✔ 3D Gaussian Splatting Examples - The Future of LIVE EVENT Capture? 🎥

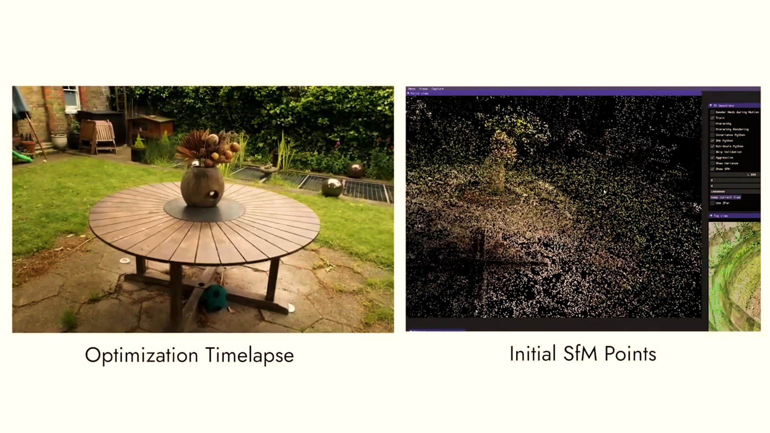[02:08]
The technique uses sparse point clouds and 3D gaussians to achieve the high quality real-time novel view synthesis optimizing the representation of the scene through an interleaved optimization and density control process and we don't know exactly how that works even.
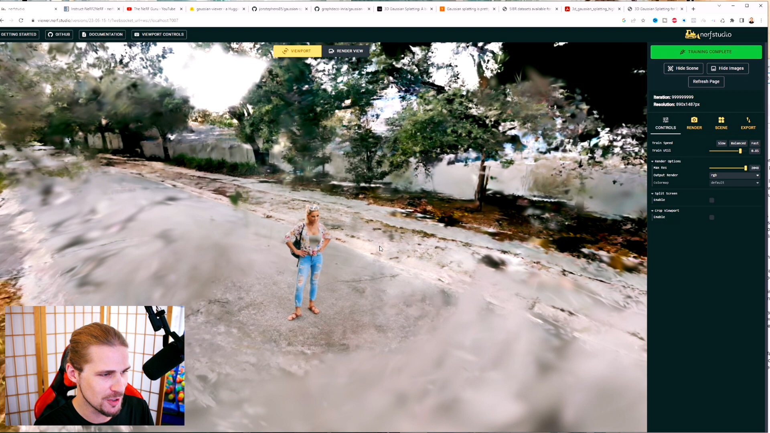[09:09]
Okay, so here's a scene I took very, very quickly a long time ago when I was trying to do some nerfs with instant NGP, so it actually turned out okay, at least when you're doing some certain angles. Other angles don't work as well. The fidelity of the area around it is just not there at all. Granted, I was using a cell phone.